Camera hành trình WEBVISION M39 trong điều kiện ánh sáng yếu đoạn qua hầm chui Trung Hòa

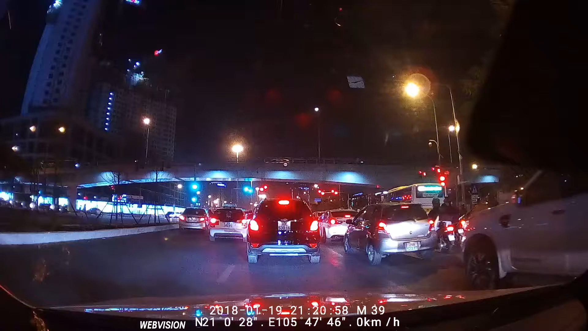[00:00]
Để chế độ này là vừa có camera vừa có bản đồ, nói được cả hai, đúng không? Vừa dẫn đường này, vừa chỉ báo lệch Điểm bắn tốc độ 60 km/h. làn để di chuyển, là khoảng cách.